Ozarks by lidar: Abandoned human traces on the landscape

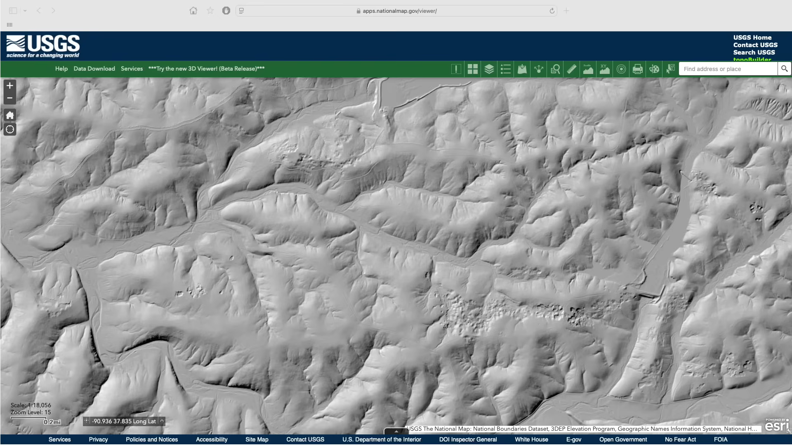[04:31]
We already visited the mining scars of Washington County, but let's focus on the town of Palmer, a once vibrant community serving the mining and timber industries.
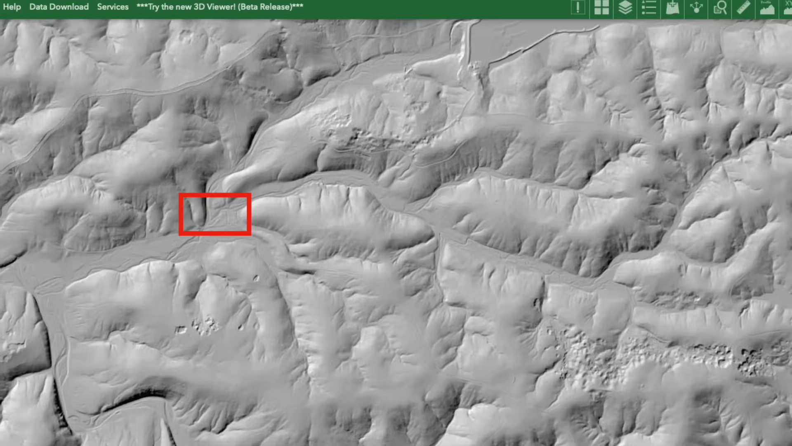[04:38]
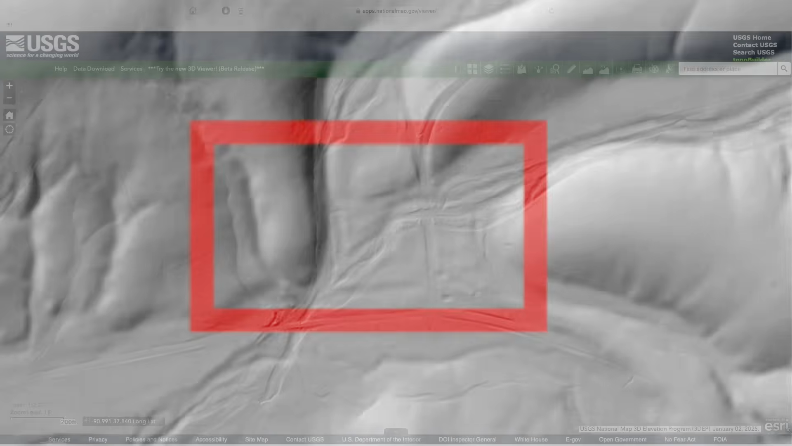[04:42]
Essentially uninhabited today, a close zoom reveals the orderly traces of a good-sized settlement, now hidden beneath the regrown tree cover.
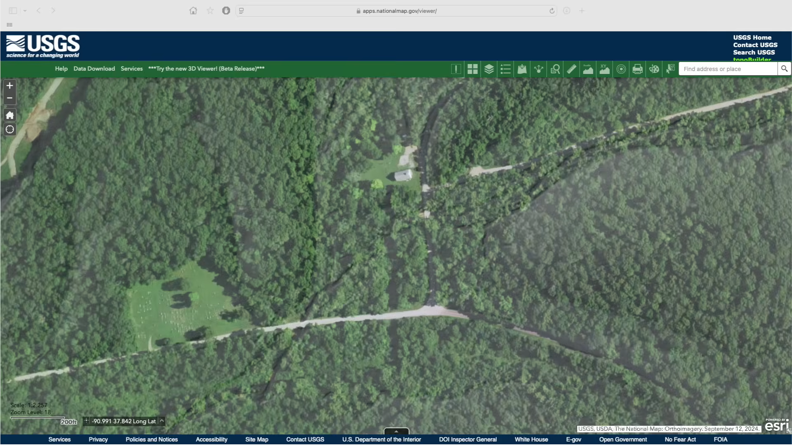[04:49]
The wonderful Ozark oral historian Alex Prim includes a nice essay on Palmer in his book Ozark Voices.
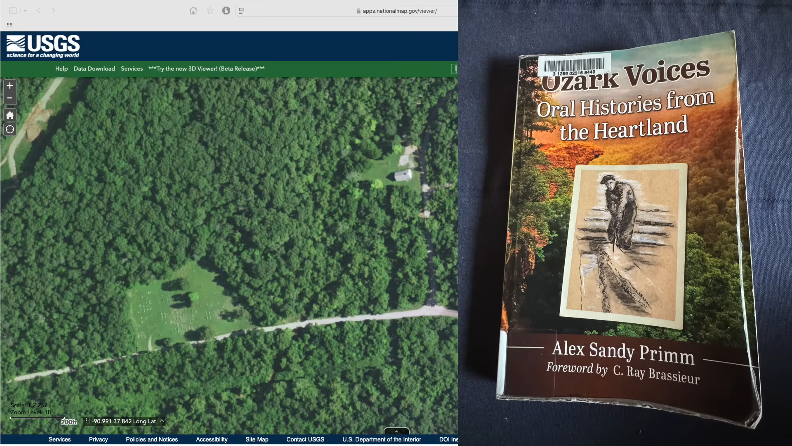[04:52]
Probably the most famous Ozark mining ghost town is Rush, Arkansas, preserved within the Buffalo National River.
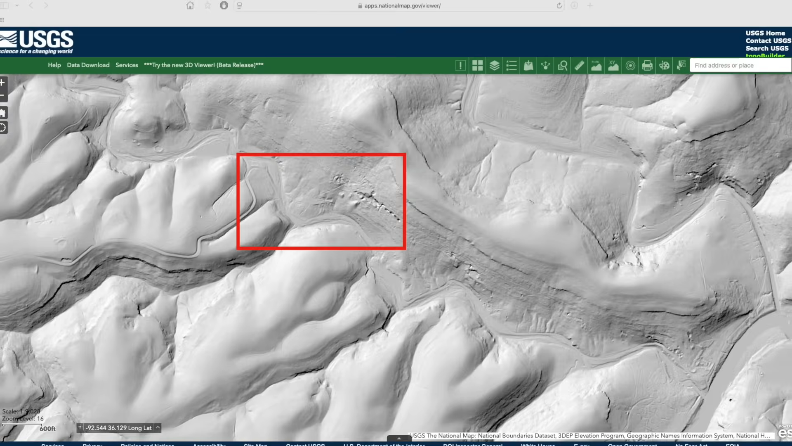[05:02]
The hillside scars from mining what was once proclaimed the greatest deposit of zinc ever discovered in the world are obvious,
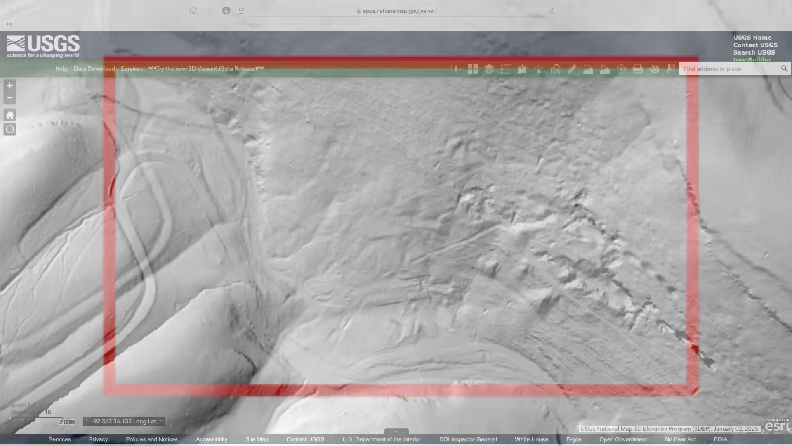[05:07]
but we can also pick out traces of industrial foundations, and even the town's buildings, laid out in a neat row along a ledge above Rush Creek.
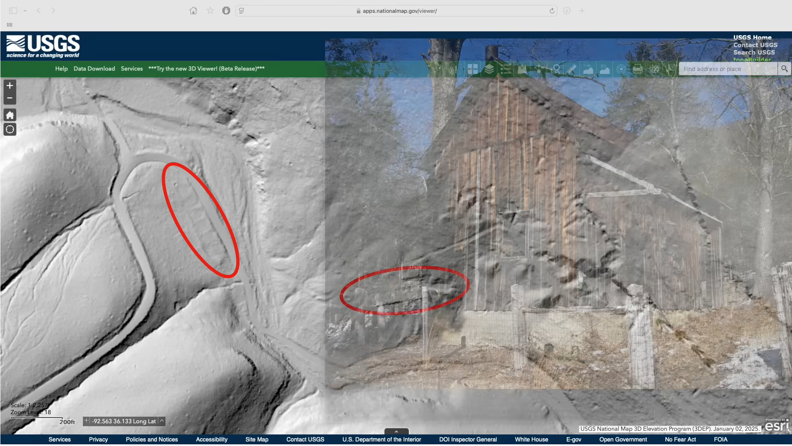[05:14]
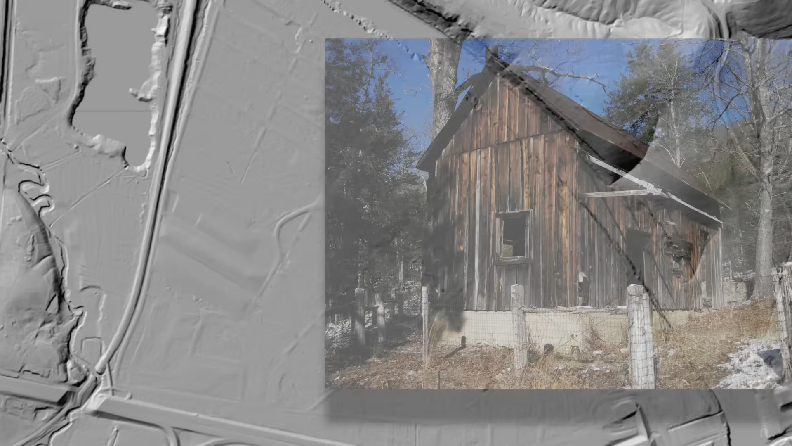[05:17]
While most Ozark ghost towns failed for economic reasons, the story of Times Beach stands out as an environmental disaster.
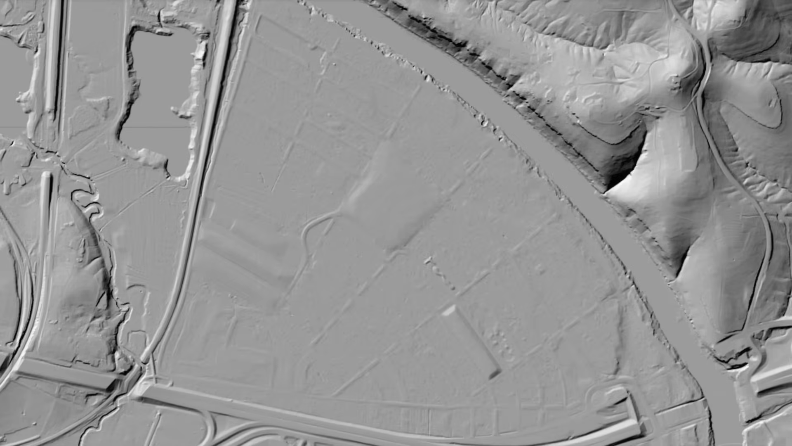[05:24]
Here along the Meramec River, on the outskirts of St.
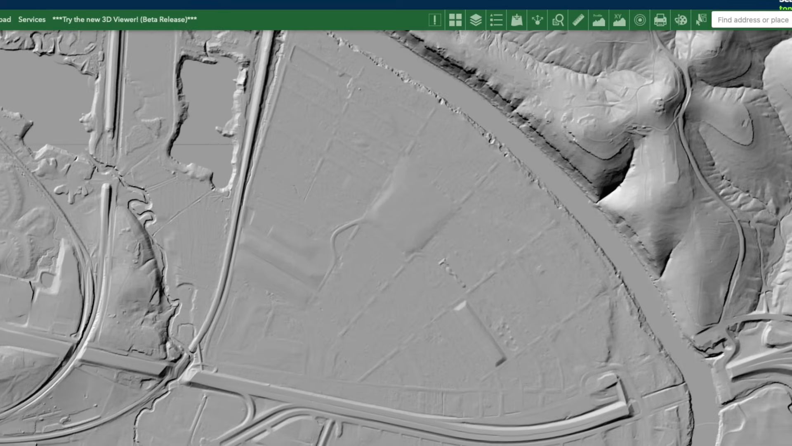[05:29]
Louis, a grid of streets once served a town of around 2,000 people along Historic Route 66. But this town wasn't abandoned in the 1800s or the Great Depression.
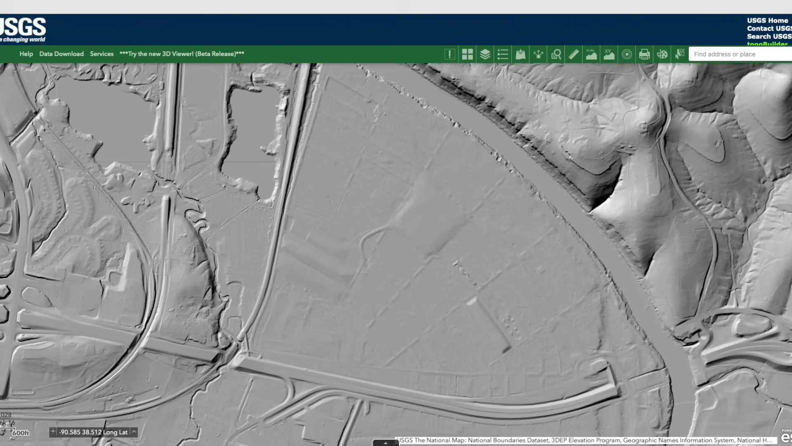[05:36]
It was completely evacuated in 1983 due to dioxin contamination and remains abandoned today,
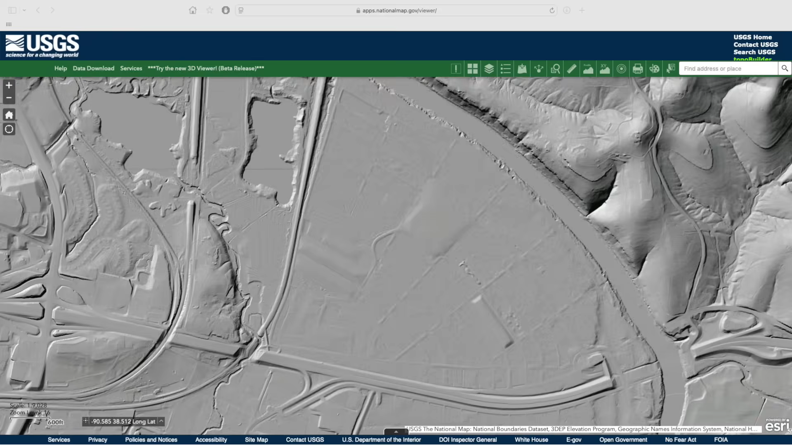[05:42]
a complex and heartbreaking story told well by a video we'll link to below.
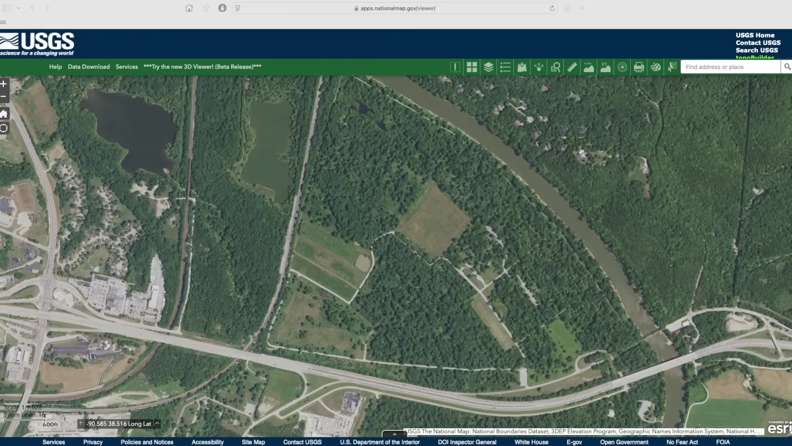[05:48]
You can visit this site today as part of Route 66 State Park.
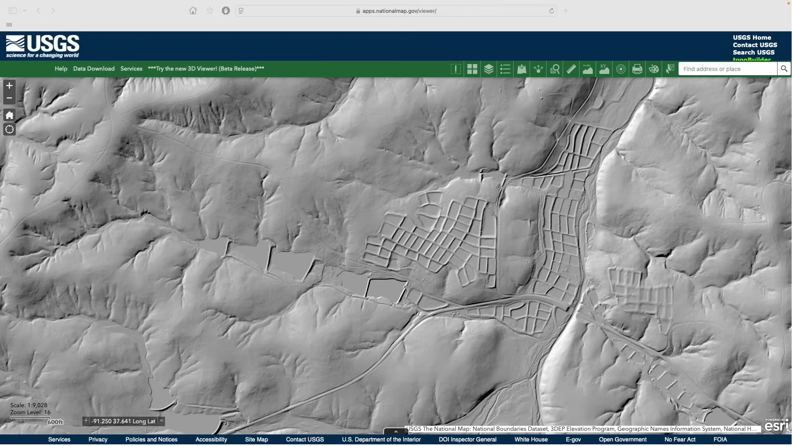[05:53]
Let's end with a fun and unusual example of an abandoned human enterprise. This complicated-looking feature in Dent County, Missouri is an abandoned fish hatchery along the West Fork of Hoosah Creek. From the ground, these don't look like much, emphasizing the value of LIDAR in recognizing landscape patterns.